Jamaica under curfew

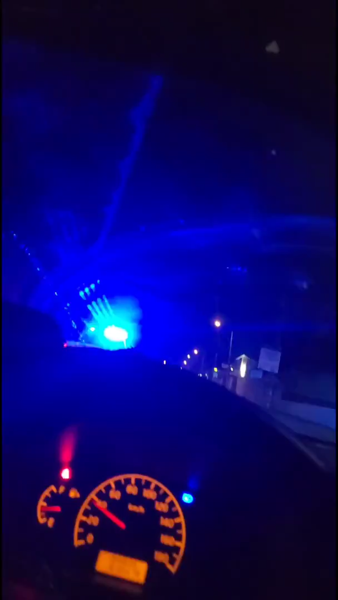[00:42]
so they can put up whatever they got to put up you you mean
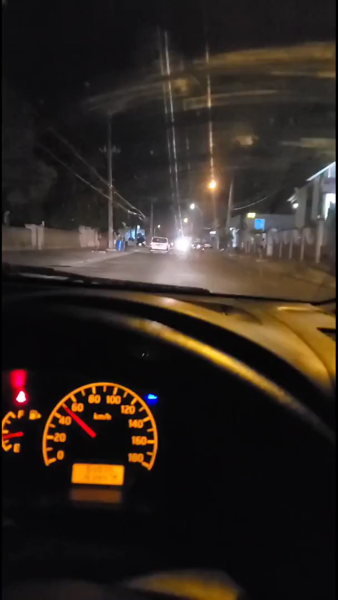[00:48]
to tell me right that after all this time we're doing a curfew what is really going on out here
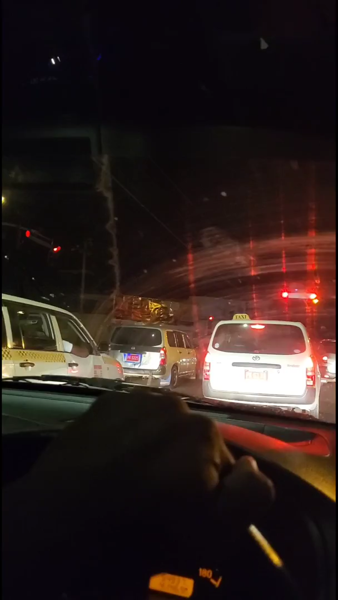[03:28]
traffic is trying to a lot of people right now it's trying to um pick people up so they can make a little change you know so they can make a little change let me put my foot to this gas hold on this dude playing games right here playing no games man playing no games i'm gonna drive all the way till i get home my mother keep calling my phone people panic um when people panic in certain situations that's when
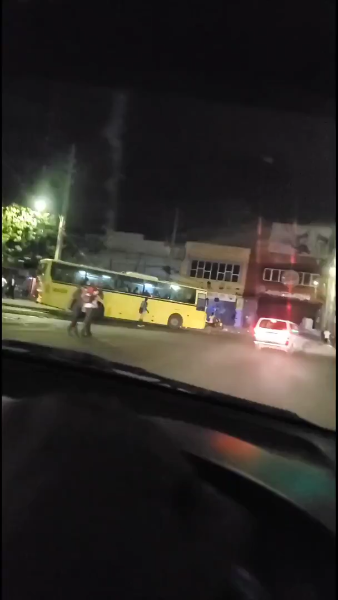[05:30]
people that can't get nowhere so i i help them out that's my job so i'm not ready to go home yet but i'm on my way right now see everybody's packing up the boys look the boys the soldiers are out here man
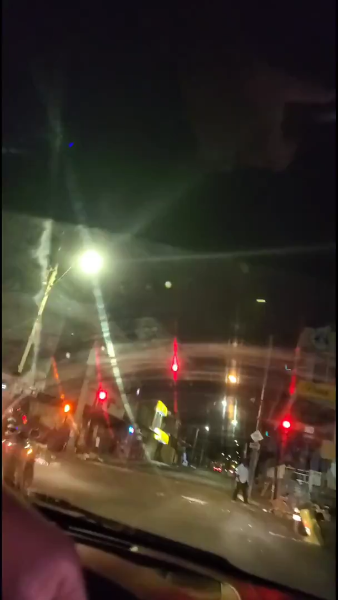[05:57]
shit right about now yeah let's put that to the test i'm running this red light ain't no rules what y'all looking it ain't no rules out here i'm running lights y'all telling me to get home i'm gonna get home what the hell y'all talking about it's like a um i bet you where i live everybody's just outside until i get where i live i'm gonna show y'all what's going on over there